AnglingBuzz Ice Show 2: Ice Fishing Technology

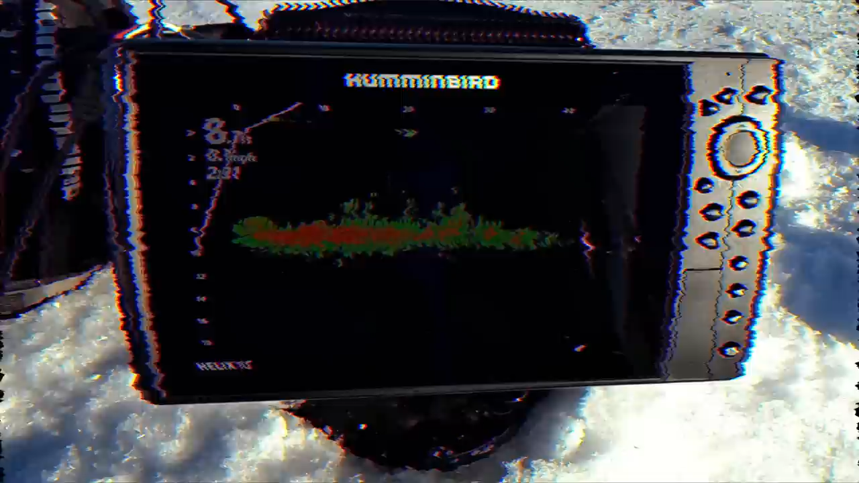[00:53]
That's a bunch of bluegills and crappies.
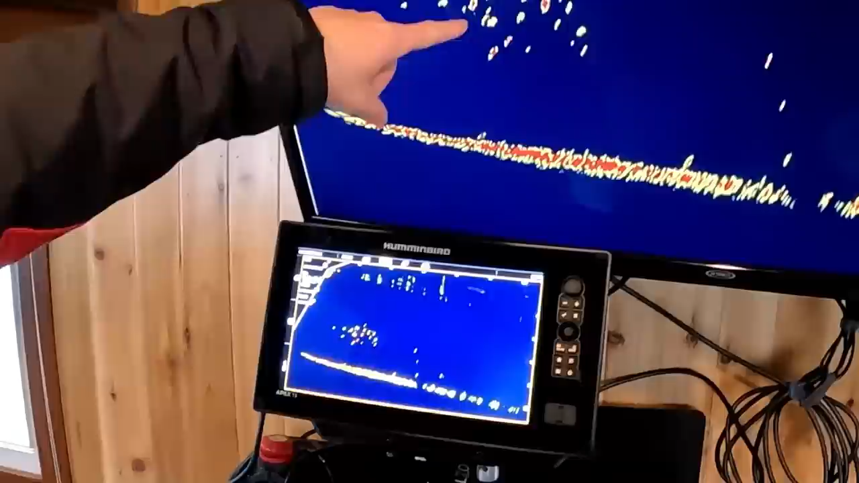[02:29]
Of course, that noise kind of pushed them off to the side, but I think things settle down a little bit and we're going to be on a nice school of panfish. It's going to be fun. It's going to be a lot of fun.
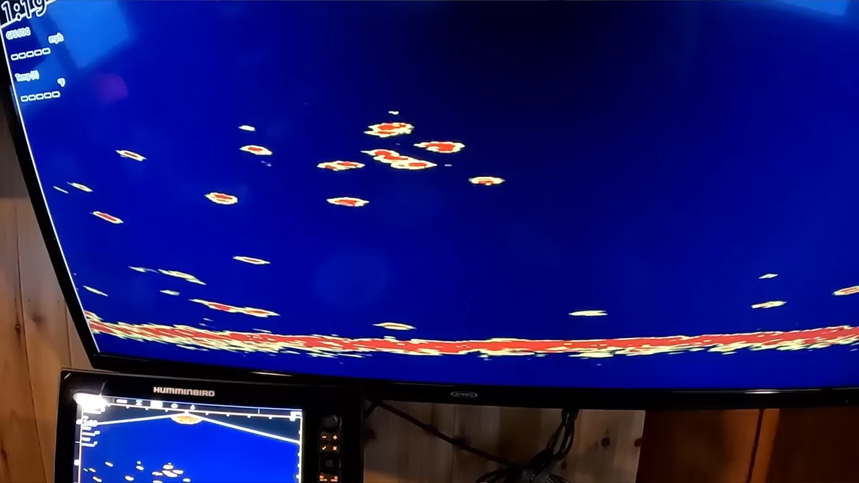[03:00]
Ooh. And we're able to display that on the 50 inch big screen.
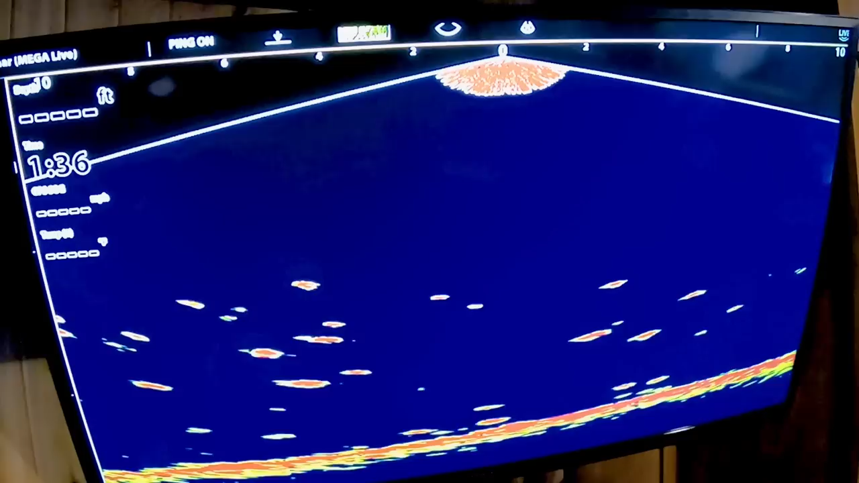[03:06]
So because that the Megalive transducer and down view is so wide, we can see 10 feet.
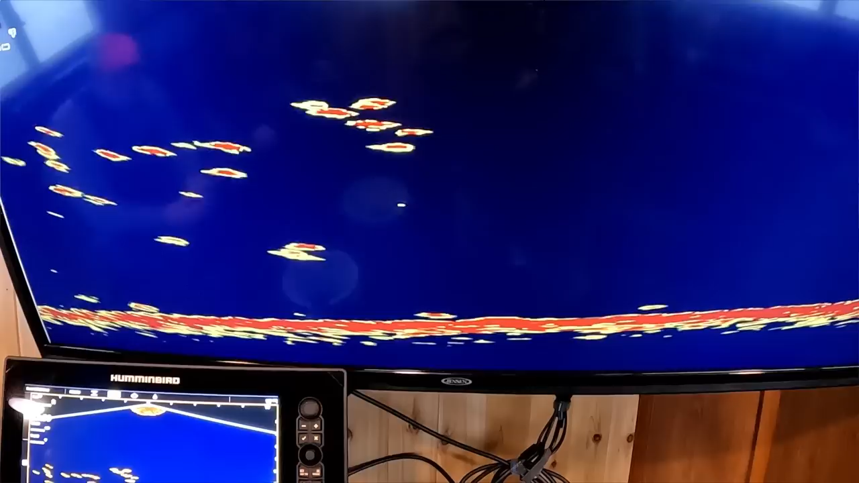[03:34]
Wow, this is wild. Oh, there he comes. Look at that. Oh. That is sweet. All right. This is what's so cool. So here, Dan has his 2D just to get a better sense of really.
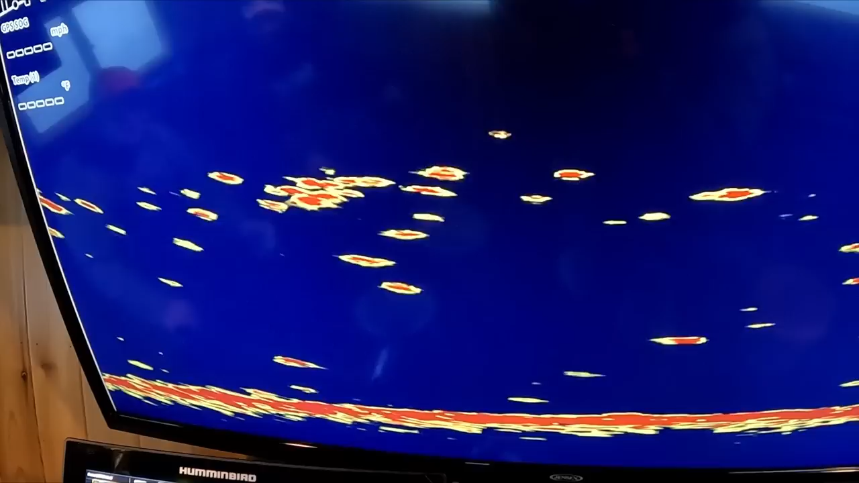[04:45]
This is so cool. That's a big old, big horses bubba.
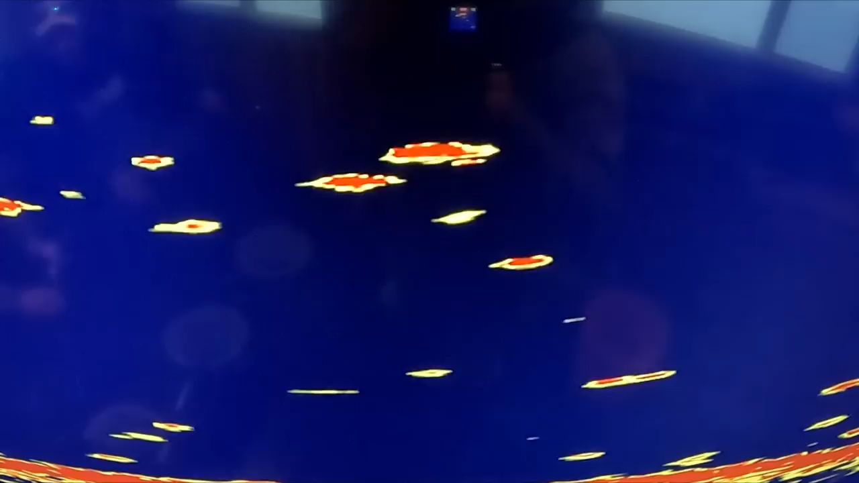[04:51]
Big horses bubba. Oh, Dan. Oh, you got him, don't you? You got him. You got him. No?
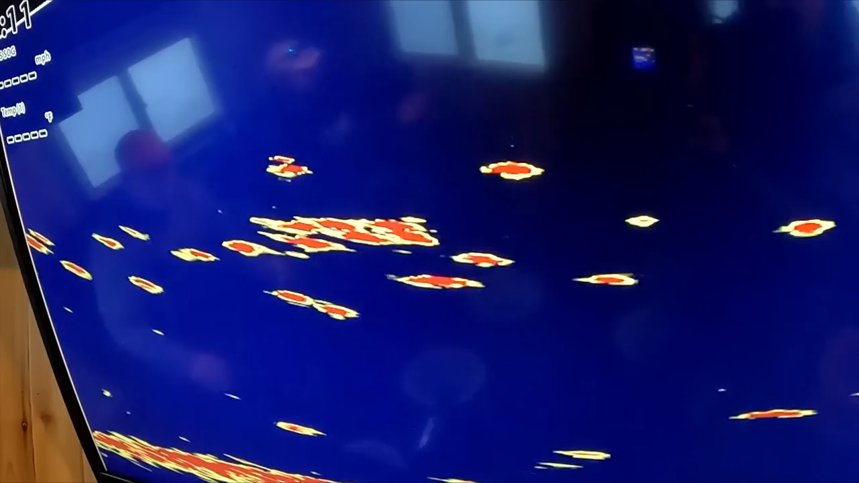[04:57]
Big horses.
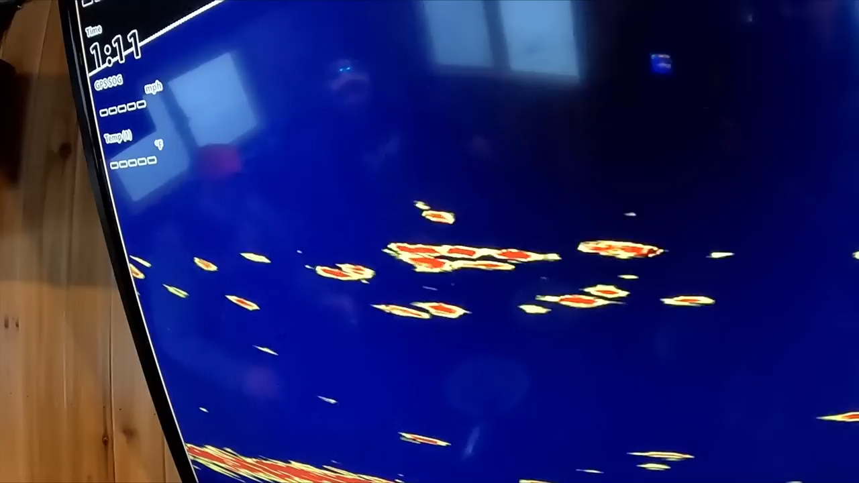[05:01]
He totally swung and missed, huh? It must have here come. He's coming for you, Dan.
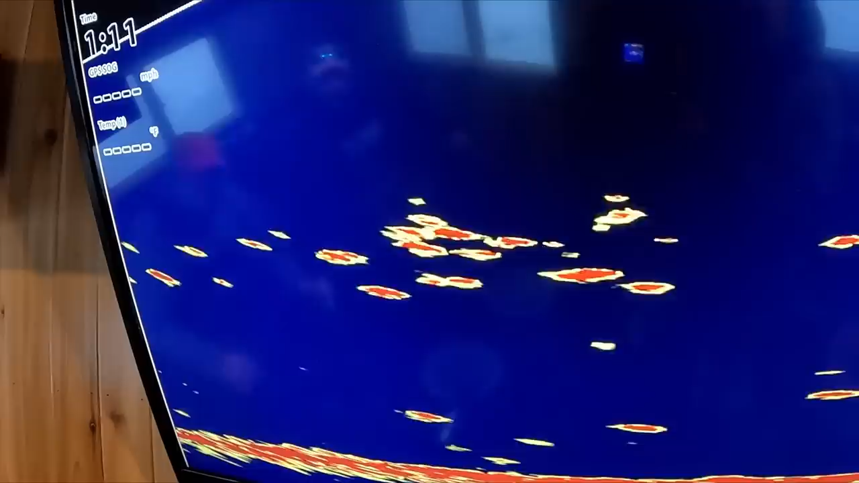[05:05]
I'm going to get you. Got him. Got him. Got him. There we go. That was so cool, dude. That was so cool. That's a nice impression.
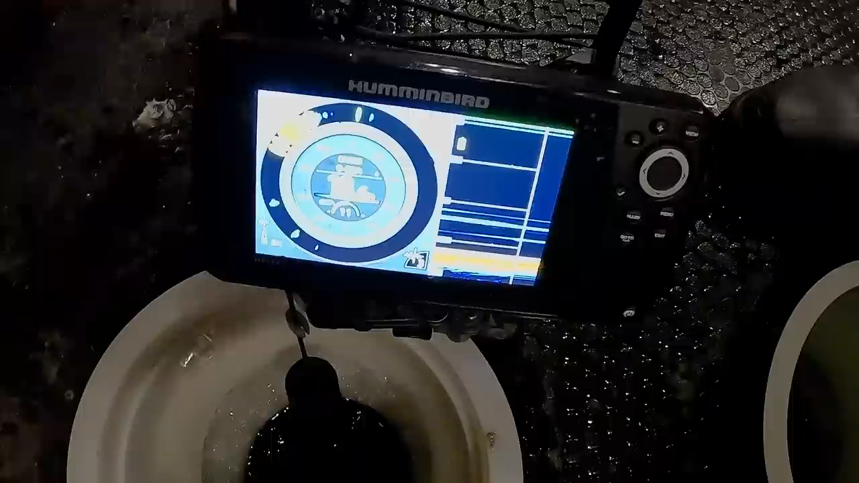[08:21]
which I've fished with my entire life, that I see three marks on there. And then I look up at this, the screen's filled with them. They're hanging outside the cone and you don't realize it.
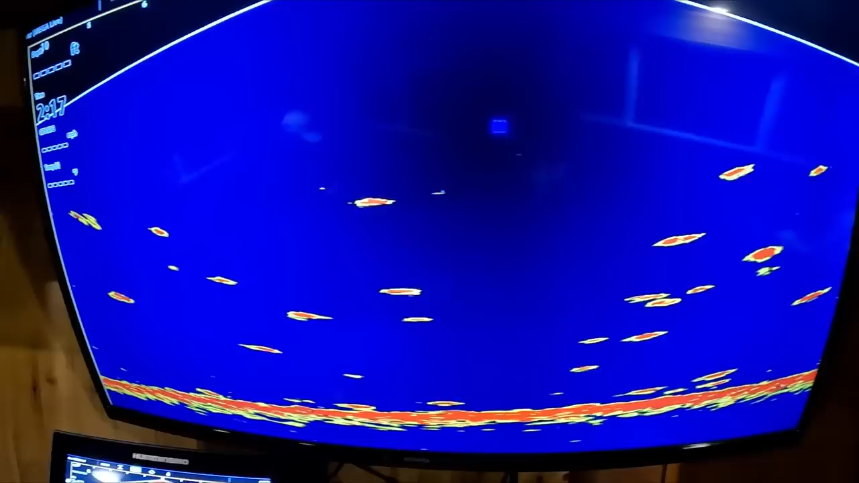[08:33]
And you'd have no way to know all these fish are here. This technology is amazing.
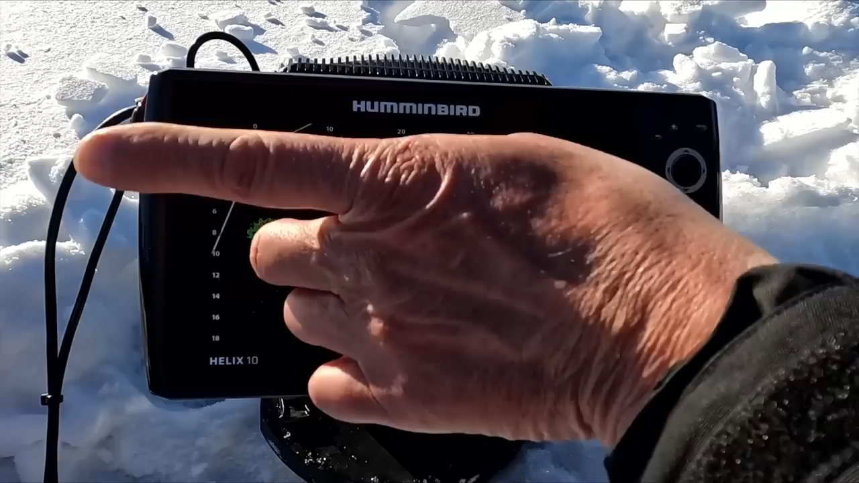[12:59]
out directly in that direction that's a bunch of bluegills and crappies you know with any type of new electronics technology or there is a learning curve I've been using a hummingbirds mega live in the open water
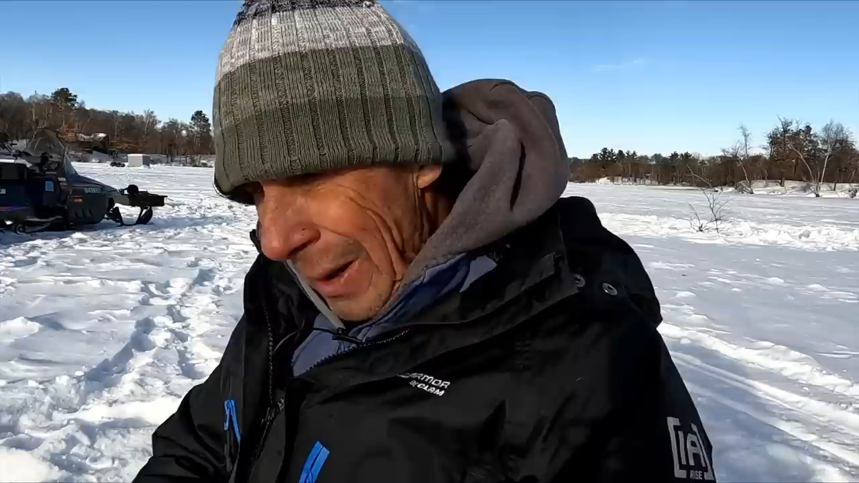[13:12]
in the winter season probably for about a year now one thing that's vitally important is the fact that in general to see fish the transducer has to almost be in a fixed position that gives you the best resolution when I'm looking at the screen here you can
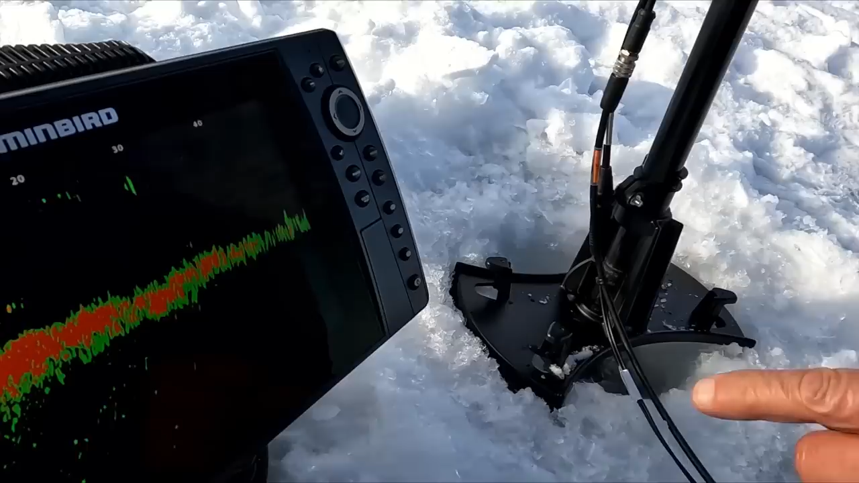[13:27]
see it these are I'm just sitting in a fixed position and you can see these bluegills just moving around you can see that the cameras or the transducer is not moving it's in a fixed position but when you watch these little clumps of fish you can see them
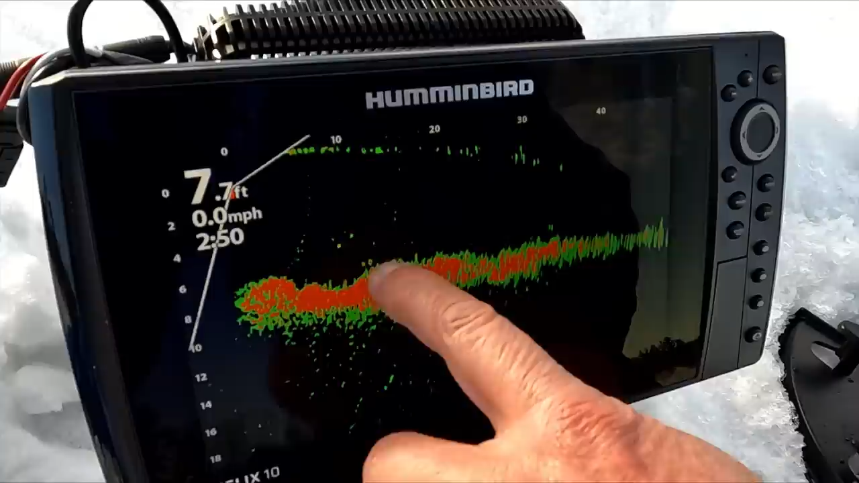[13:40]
On screen: depth 7.7 ft, speed 0.0 mph
moving but as I twist this you'll watch when I twist here now
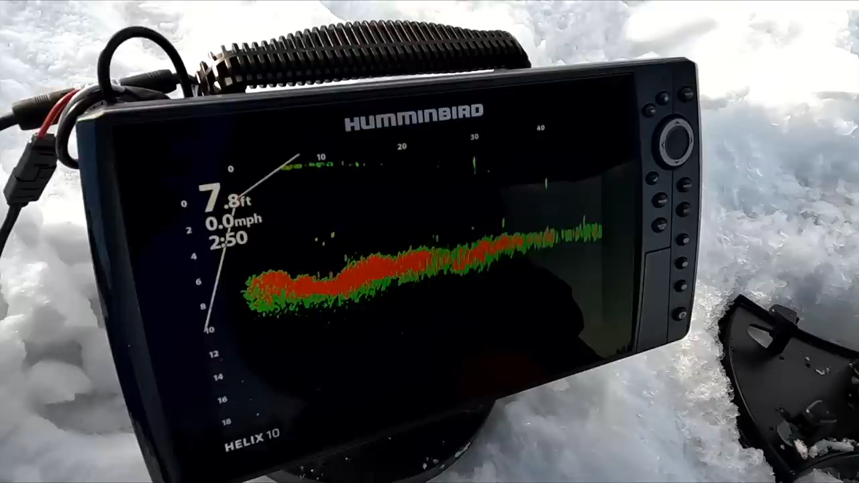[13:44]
On screen: depth 7.8 ft, speed 0.0 mph
you can see those are clumps of weeds but if I focus on those weeds you can see that there's also suspended fish sitting around
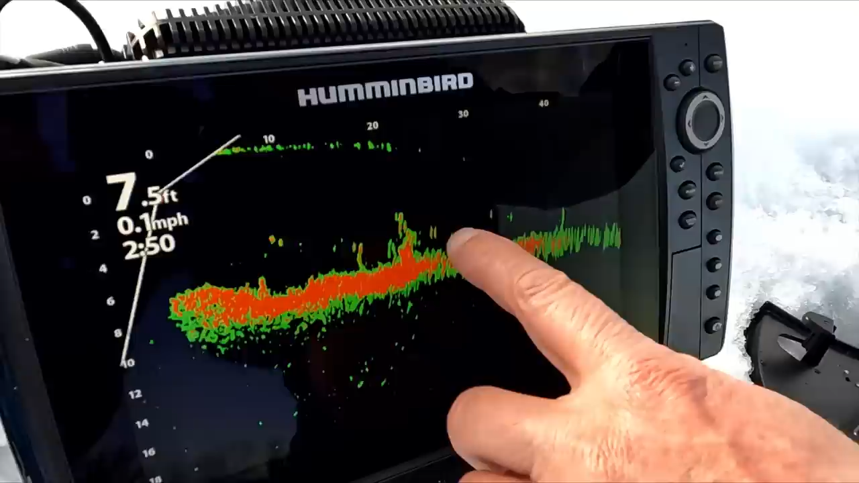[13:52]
On screen: depth 7.5 ft, speed 0.1 mph
those weeds when you get into the weeds you got to leave it focused on a clump of weeds and just look for little balls moving around in them you can't scan quite as quick as when you're in the base and you can see them right there there's a whole bunch of them right out this way at within
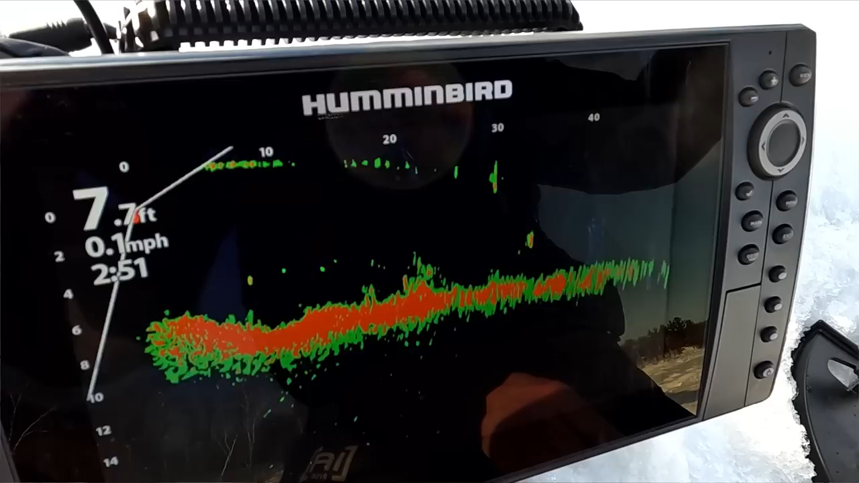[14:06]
On screen: depth 7.7 ft, speed 0.1 mph
25 feet out that way there's a big school of fish right right now so when do we want to use the camera you know we've started off